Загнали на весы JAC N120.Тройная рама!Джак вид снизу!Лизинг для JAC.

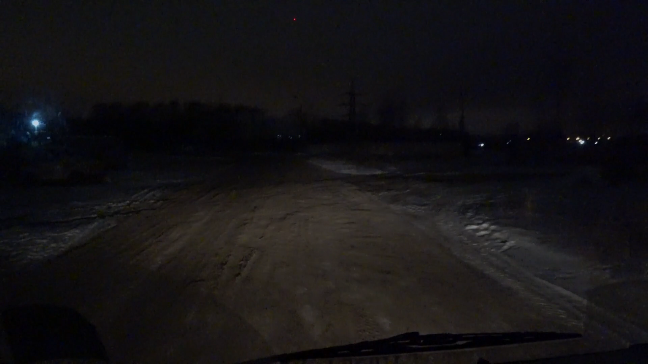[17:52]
как фара светит а вот этот ближний это дальний даже ближний мы видим вообще просто но огонь ровное пятно такое все видно недалеко причем видно вообще как говорится красота то что на газу чё фарта грязные даже не протирал там вот ничего там запылением газа не вообще ездил мрак просто зимой есть может у нас какая дорога в нем новгороде